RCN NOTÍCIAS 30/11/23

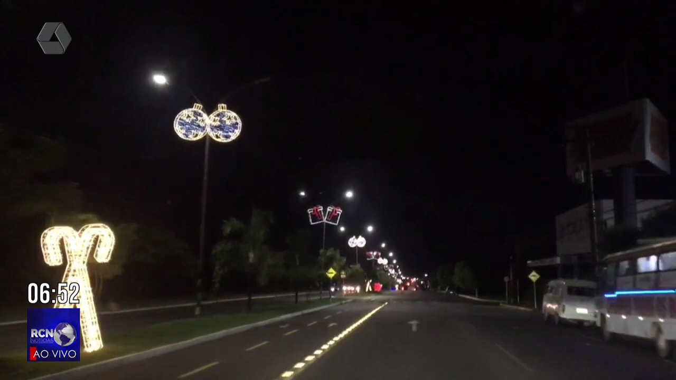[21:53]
ele filmou, Totó, te mandei aí no WhatsApp da Cultura, olha aí, pra quem passa aí pela Avenida Capitão Olinto Mancini, já pode presenciar várias luzes acesas, a decoração, pra quem está pela TVC e pelas redes sociais, estão vendo agora imagens da Avenida Capitão Olinto Mancini,
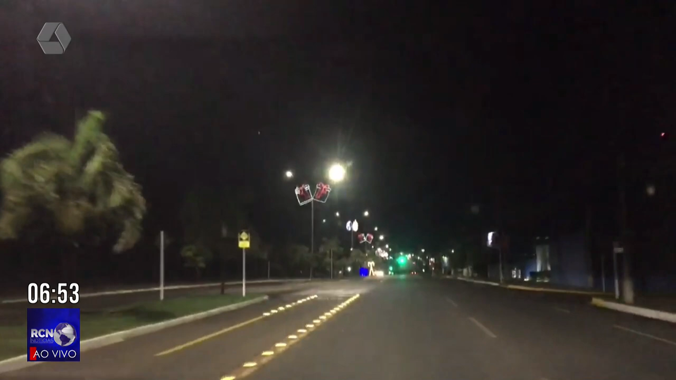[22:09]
já toda iluminada, toda decorada, pra quem está pelo rádio, a gente vai narrando, né, como que está a Avenida,